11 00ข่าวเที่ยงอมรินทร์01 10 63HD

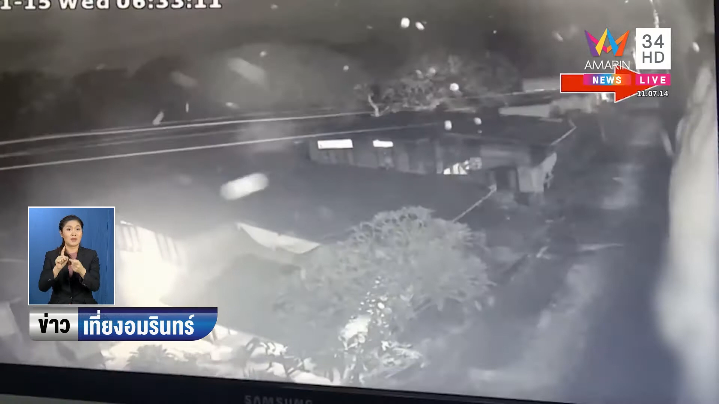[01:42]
่อยๆ ต่ายลงมาเหมือนจะใส่แต่กังเกง ชั้นในตัวเดียวด้วยใช่ค่ะ คนที่สองลงมาแล้ว แล้วภาพอีกจุดหนึ่ง ด้านหน้าจับภาพได้บริเฤนท่านหน้า ค่ะ วิ่งหลบหนีไปตอนแรกนื้อว่านี้ ออก